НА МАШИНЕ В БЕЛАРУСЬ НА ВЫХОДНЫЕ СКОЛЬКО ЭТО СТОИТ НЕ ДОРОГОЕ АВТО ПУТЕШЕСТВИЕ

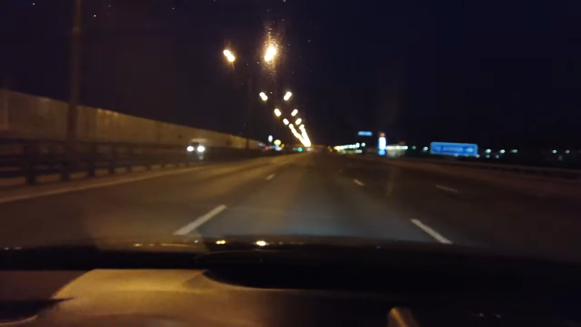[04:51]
Вот посмотрите. 4 полосы в одну сторону. Отбойник. Все освещено. И максимально разрешенная скорость 90 км в час. И постоянно камеры. То есть проезжаешь определенный отрезок камеры. Проезжаешь отрезок камеры. То есть из комфорта полный. Самое главное, нет тут поблизости, прямо рядом с дорог, каких-то домов. Пешеходные переходы над дорогой есть. То есть все сделано правильно. Но ехать особо быстро нельзя. Средняя скорость, которой я буду придерживаться, это примерно будет 100-110 км в час.